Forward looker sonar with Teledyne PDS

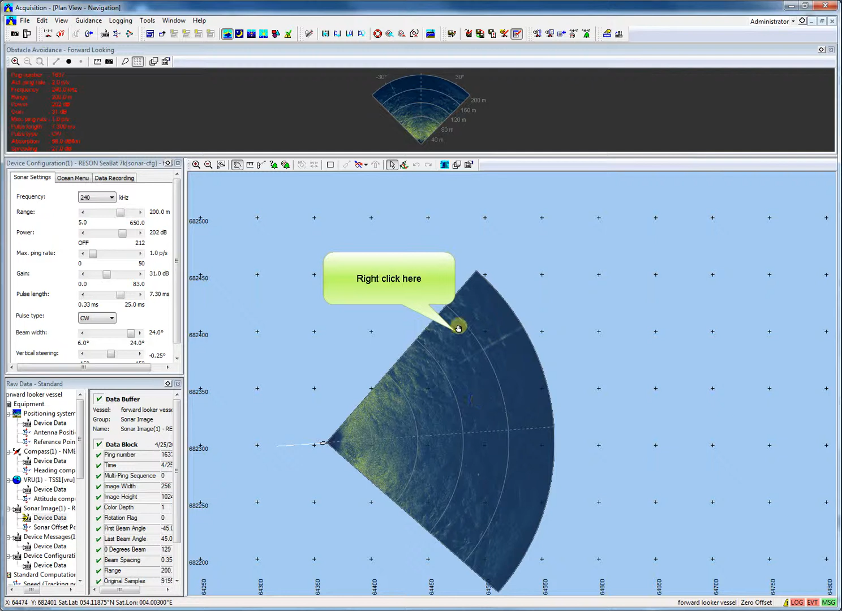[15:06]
It is possible to create targets in the view. Right click. And select create sonar target from the context menu.
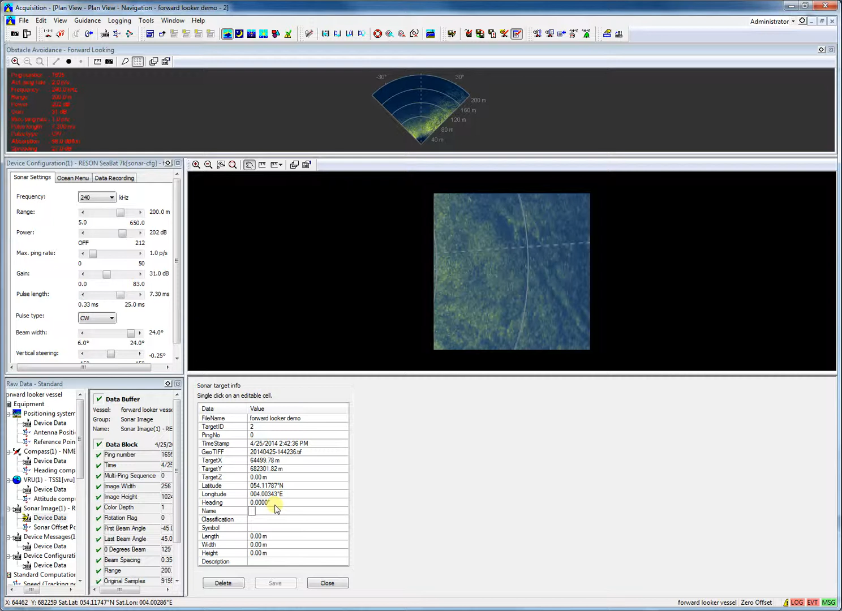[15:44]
Click . Save . Save the target.
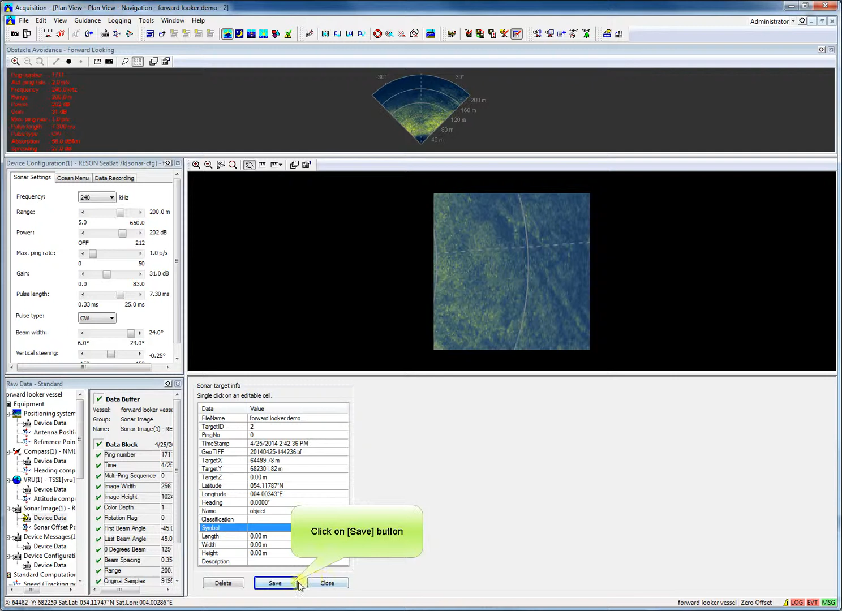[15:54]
And we close the sonar target view. Click Close.
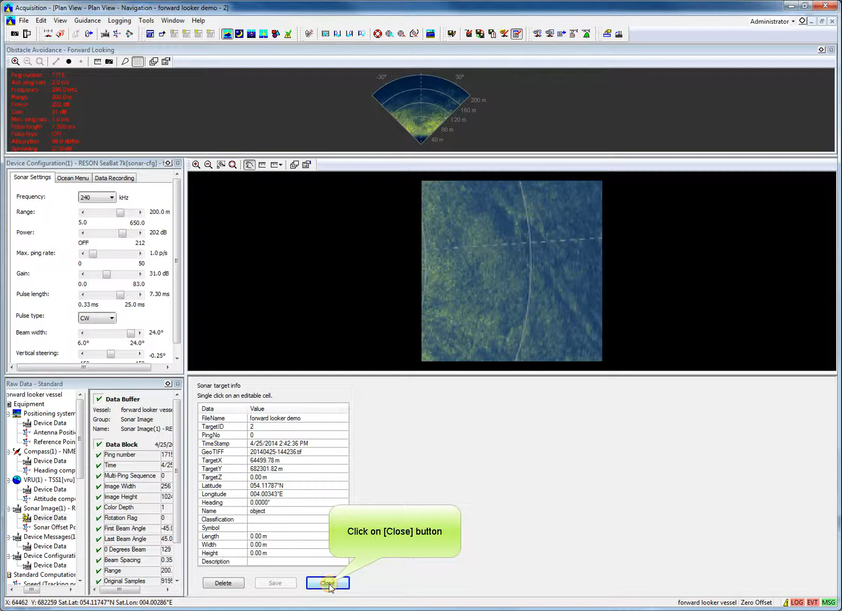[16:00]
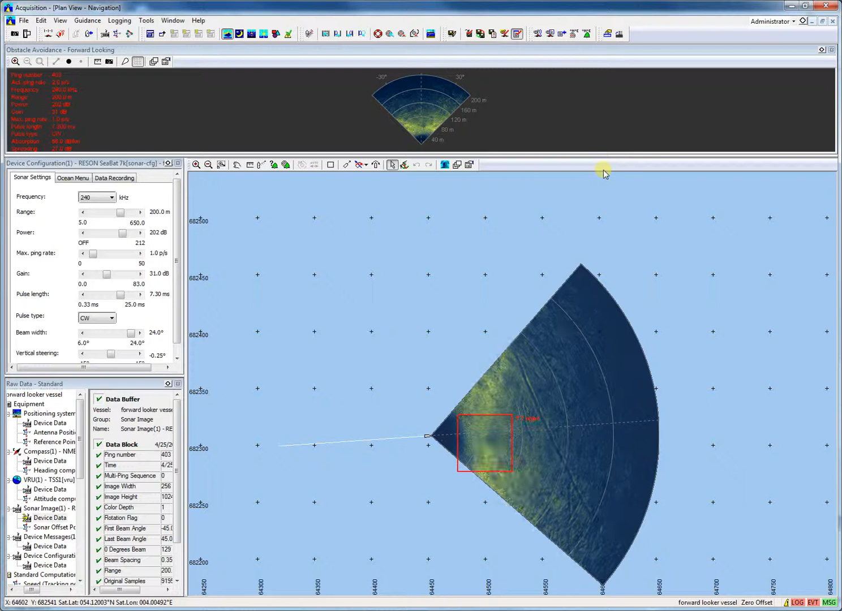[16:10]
Properties of the forward-looking image could be changed.
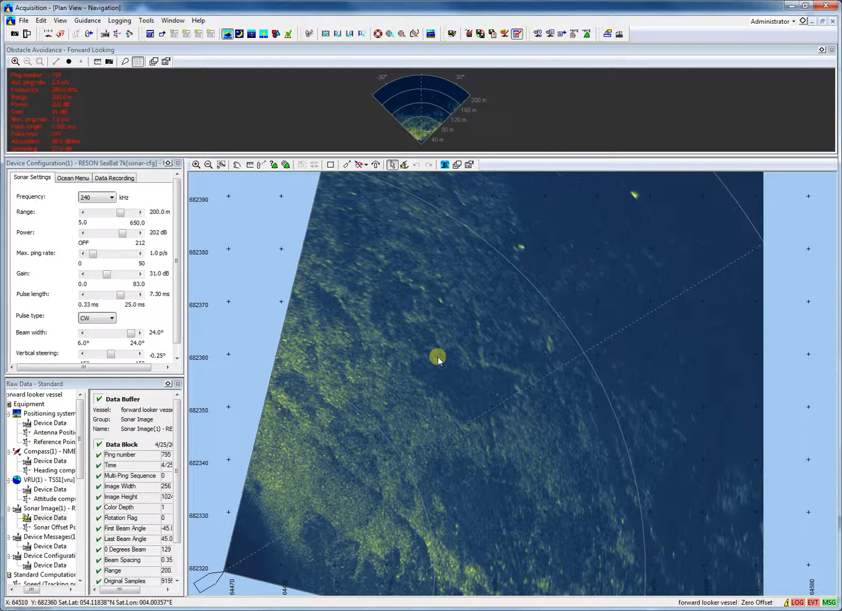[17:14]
With the scroll wheel of the mouse we can zoom in or out.
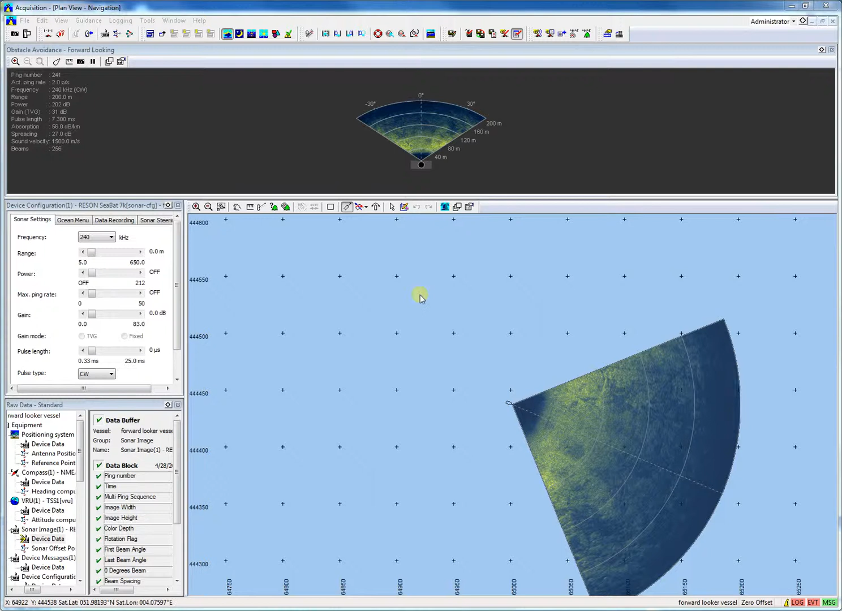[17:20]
As common in PDS 2000 layers could be added to the view. For instance a C-map chart layer. We open the layer control. And we add a C-map layer.
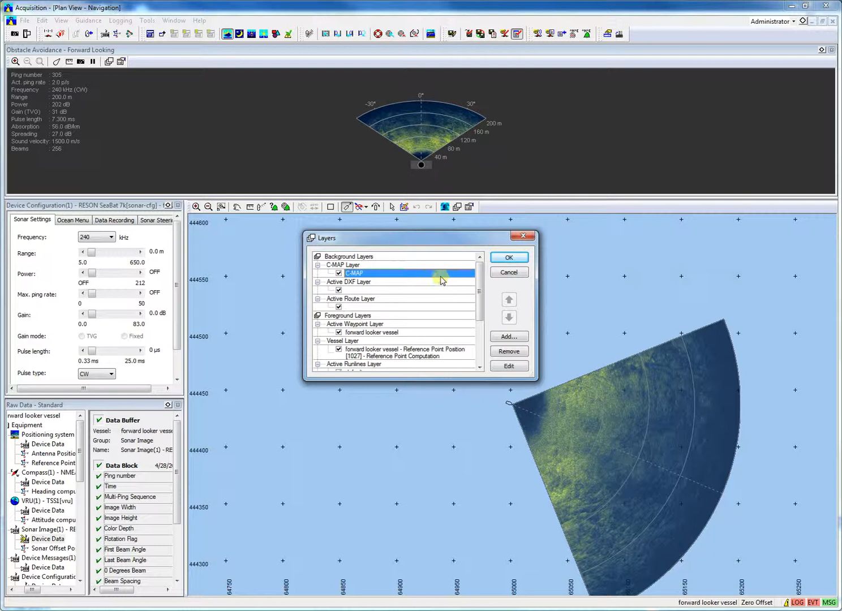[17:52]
The C-map chart layer is added.